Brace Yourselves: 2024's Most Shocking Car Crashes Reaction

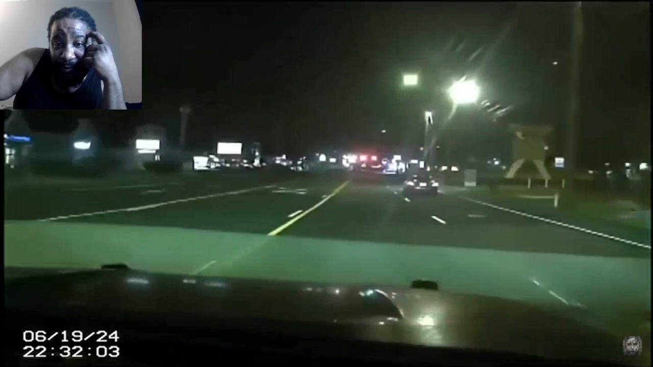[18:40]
Why is it always, though, somebody runs a red light?
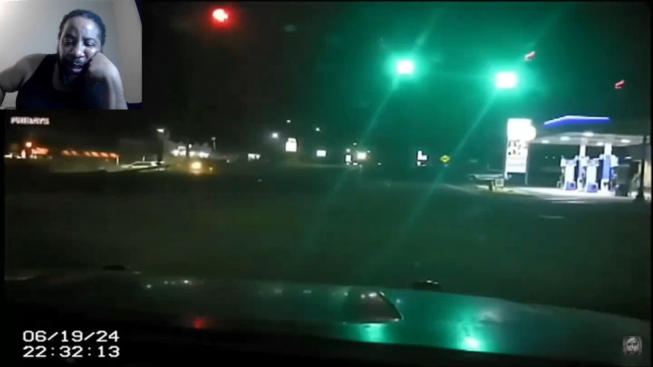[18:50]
It's always somebody running a red light that they get into an accident. That's crazy.
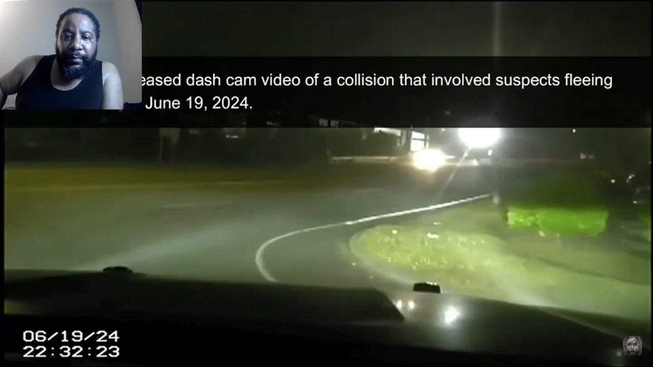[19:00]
Oh, so that was a police dash cam right here. Okay, that's crazy.
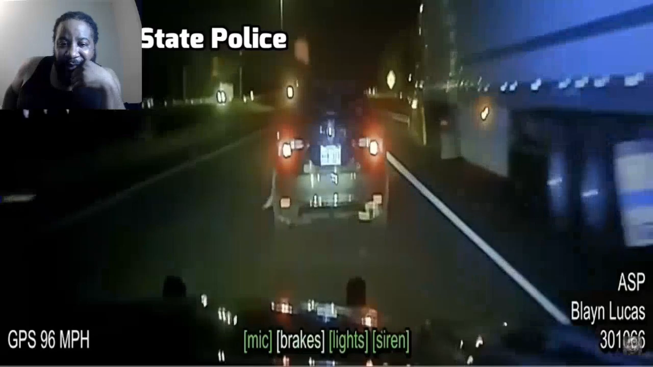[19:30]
Look like they're about to do another pit. Uh-oh, what happened to the vehicle? Oh, it's a female too? Ugh.